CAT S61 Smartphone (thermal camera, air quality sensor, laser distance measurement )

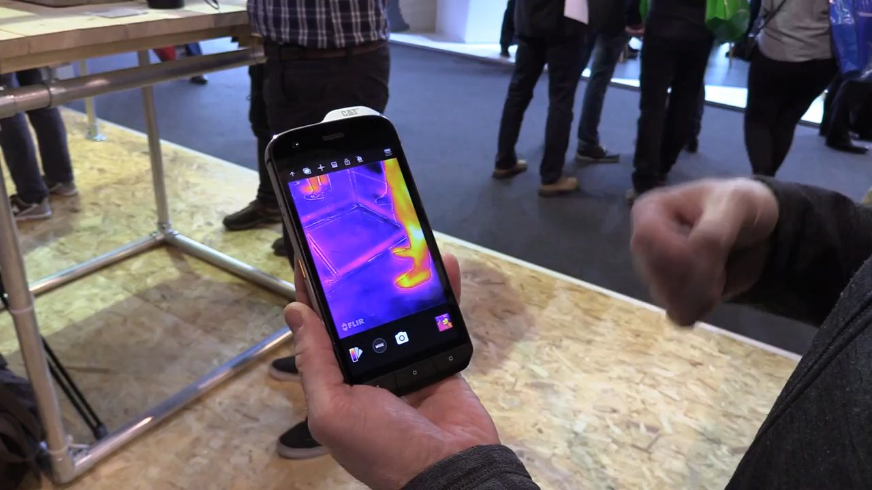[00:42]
22 plus 120 degrees and now we've increased that range up to 400
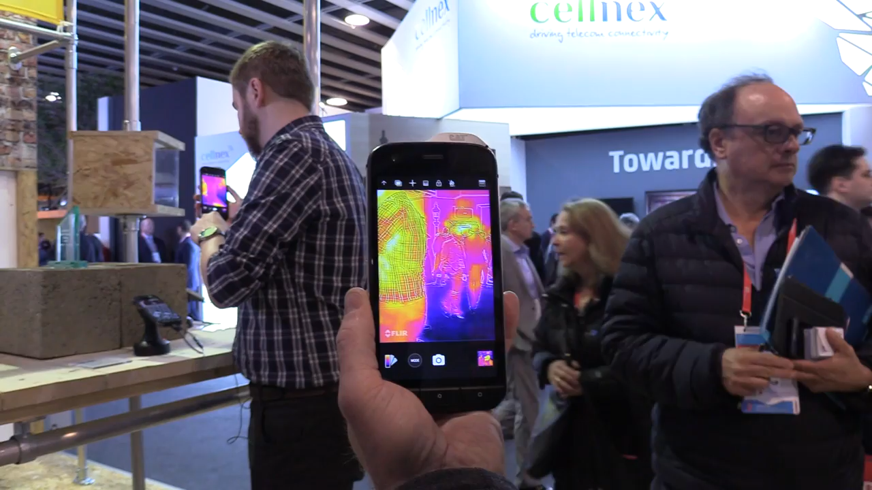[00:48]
degrees centigrade that means that users can now be using the thermal camera for
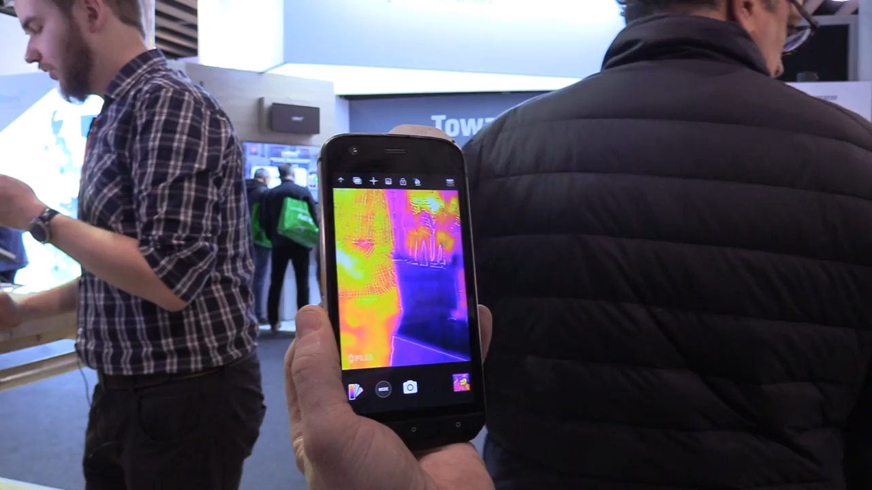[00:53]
different things like looking at overheating engines and seeing what the issues might be you'll also notice the image
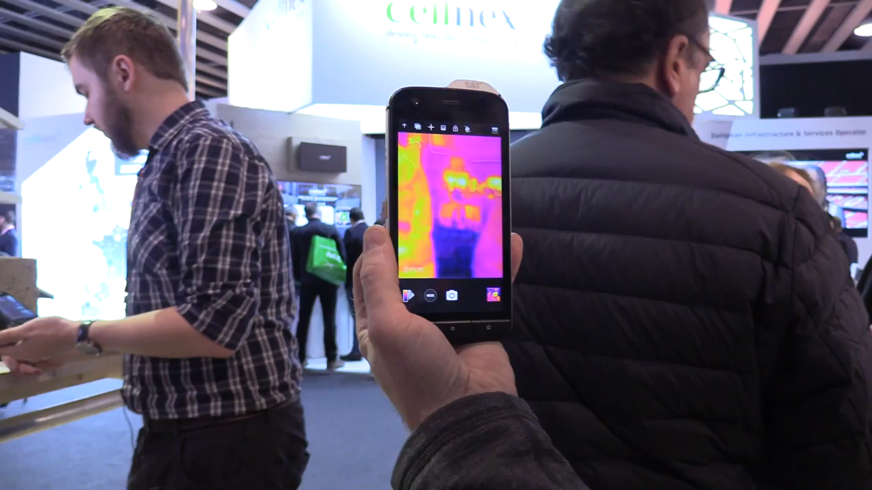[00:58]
is incredibly sharp as I move around on this guy's shirt for example but before we had a VGA
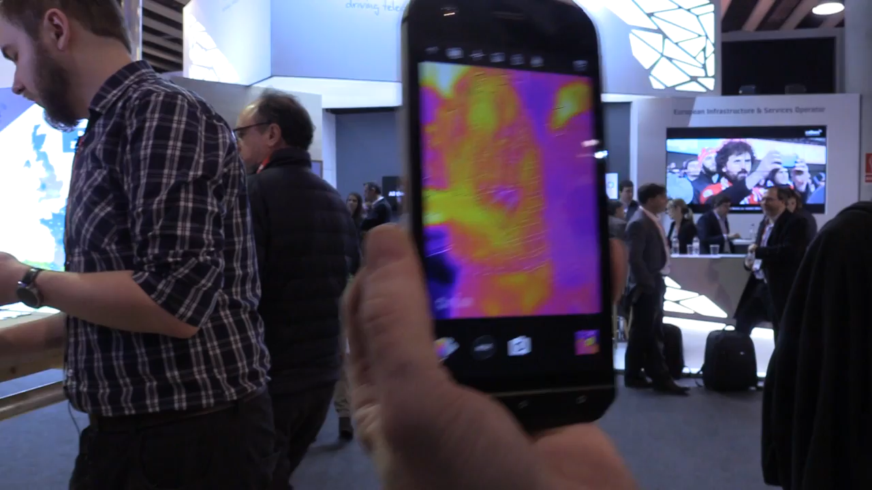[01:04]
display we now have a high-definition overlay on here and that means that engine
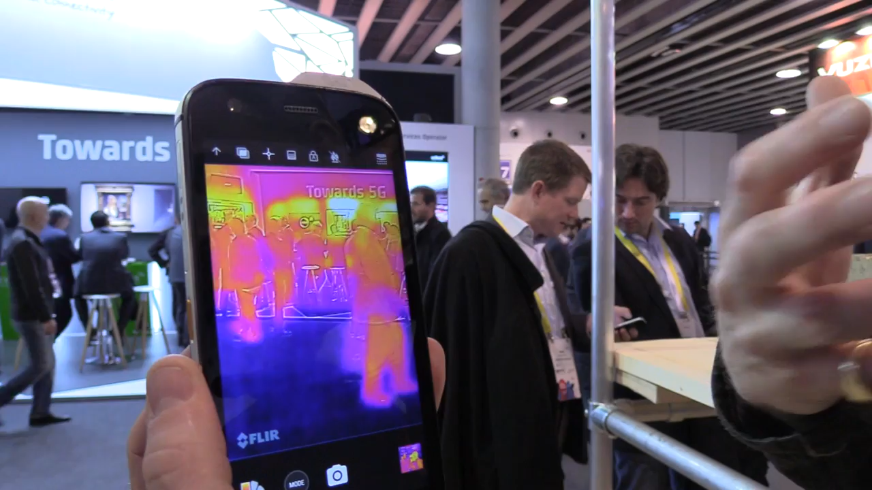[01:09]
part that is overheating I can see the part numbers for example the other request we had was to
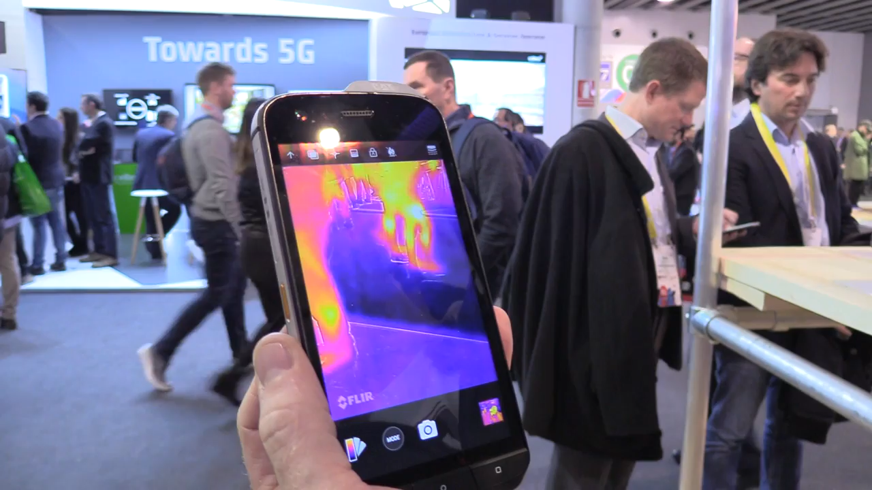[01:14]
be able to live stream this image it might be someone is out in the field and they've got some questions to ask of
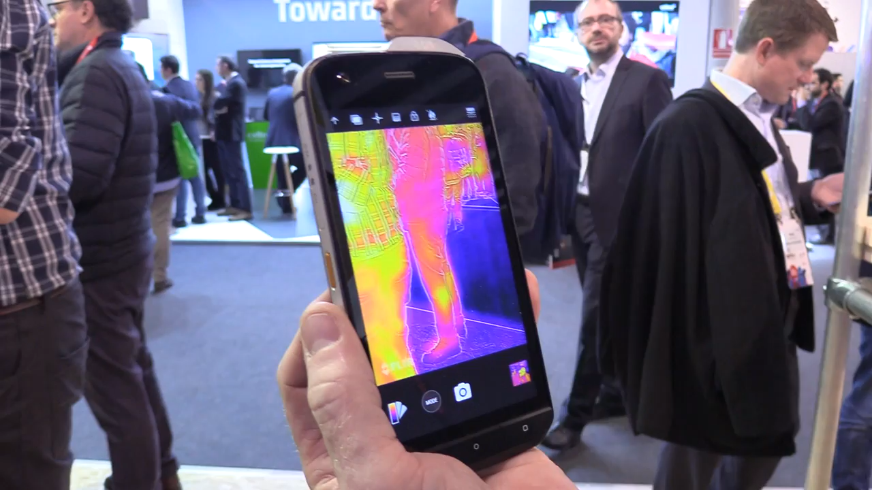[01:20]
somebody back at their headquarters now we can live stream the images to the headquarters and people can get
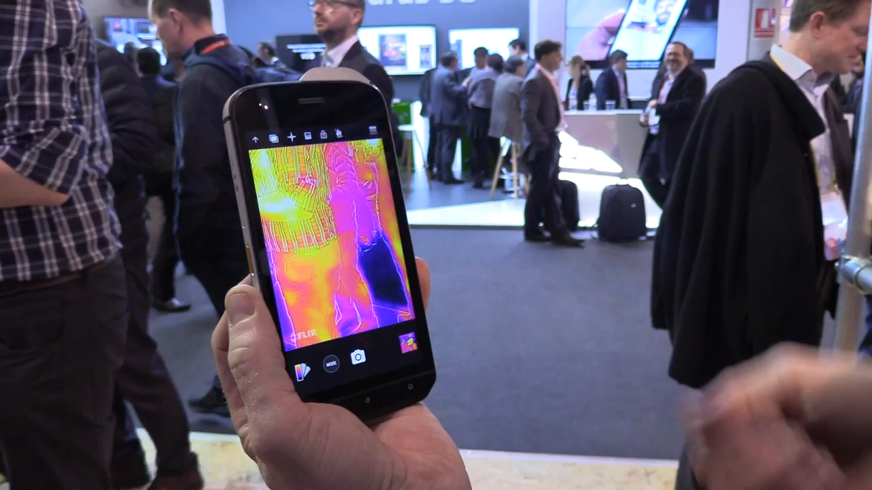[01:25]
advice on the move but increasing the thermal camera capabilities for us wasn't enough